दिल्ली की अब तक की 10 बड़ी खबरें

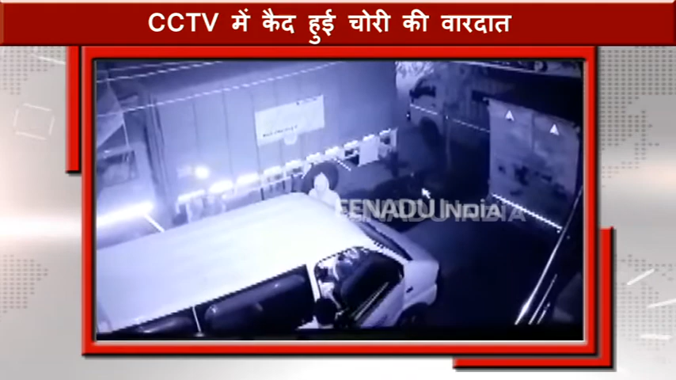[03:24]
में क्याद भी हो गई सीसी टीवी वीडियो में यह दिख रहा है कि चोर कितनी सफाई से गाड़ी खोलते हैं और कुछ ही मिंटों में गाड़ी का एसीम निकाल कर परार हो जाते हैं चोरों ने ऐसी कई गाड़ियों से एसीम एक ही रात में चोरी कर लिए